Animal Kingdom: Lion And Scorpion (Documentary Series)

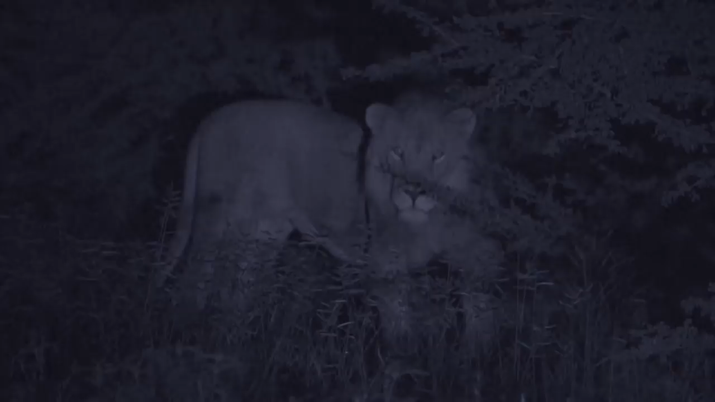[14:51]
He's still very shy of the car, so he's not coming very close. But it is working.
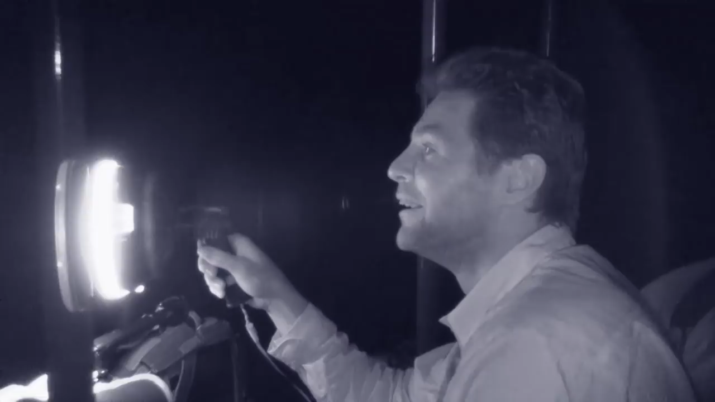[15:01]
It's one thing to see Shadow, but it's quite another to catch him. So we call in the reinforcements.
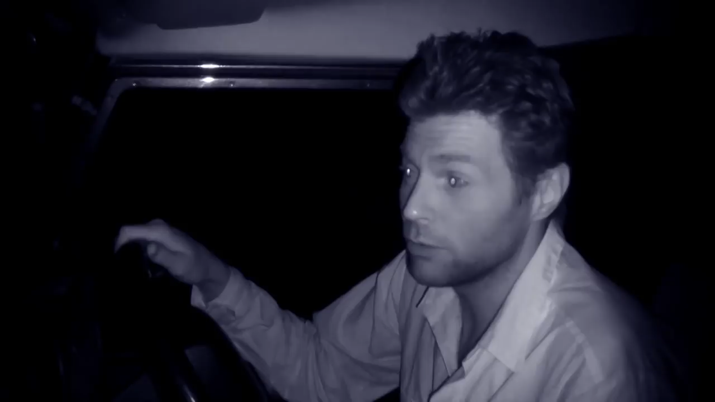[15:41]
So the plan is to stake out some bait, which we've done over there at the foot of a tree. If he comes close enough, Ruin's going to dart him.
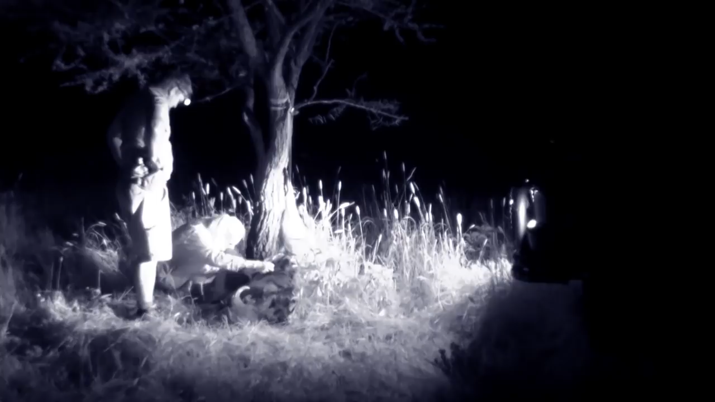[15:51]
This is the problem with male lions.
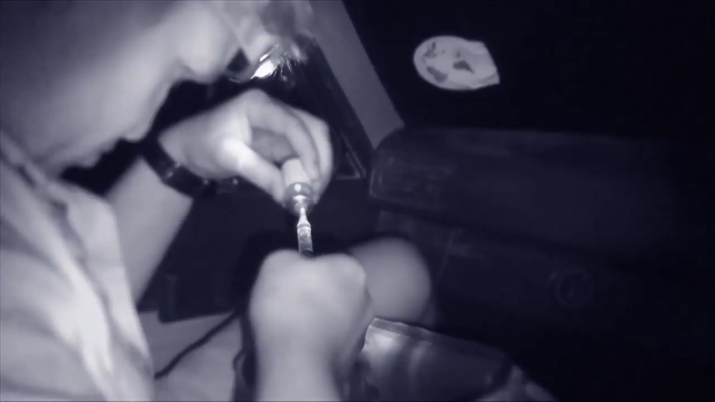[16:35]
Ruin carefully prepares the correct amount of sedative in the dart.
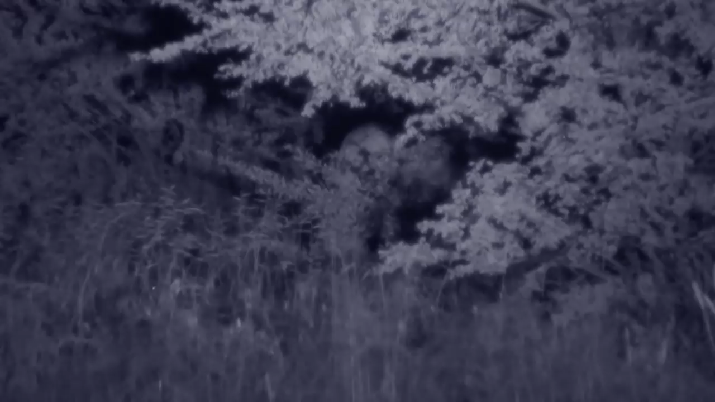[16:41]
He'll only get one shot. If he misses, Shadow might never get close enough again. Good day.
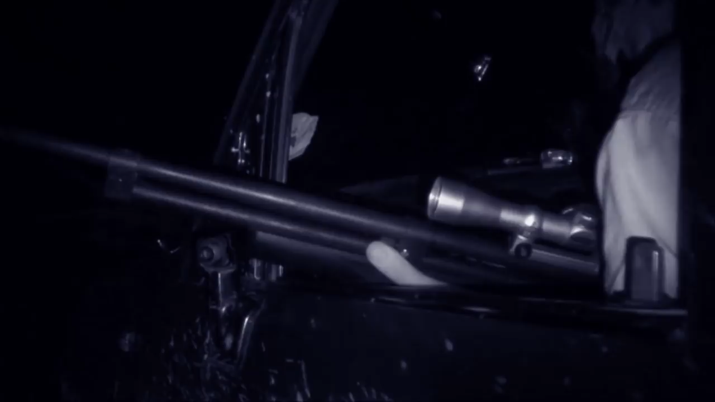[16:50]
He fires. But the dart is just inches short and Shadow disappears back towards the perimeter fence.